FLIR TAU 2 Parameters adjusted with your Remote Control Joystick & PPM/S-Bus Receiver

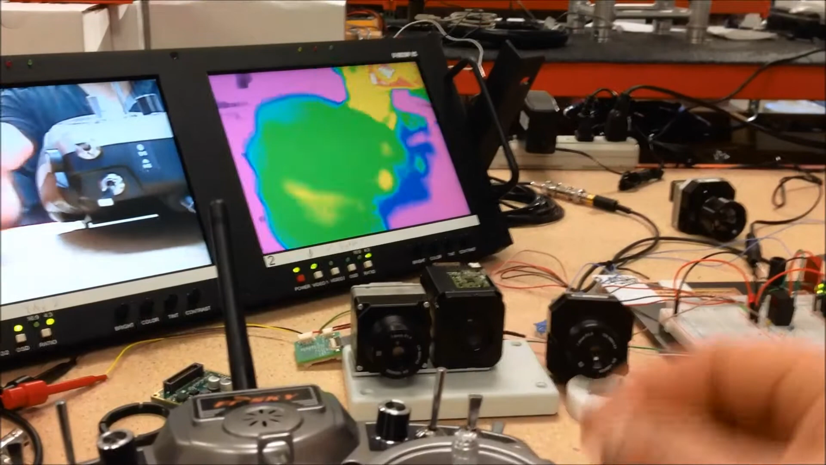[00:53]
such as one-and-a-half time zoom, two-time zoom, and so forth. Or we can do continuous zoom, if you choose. We also did set one of the switches up here.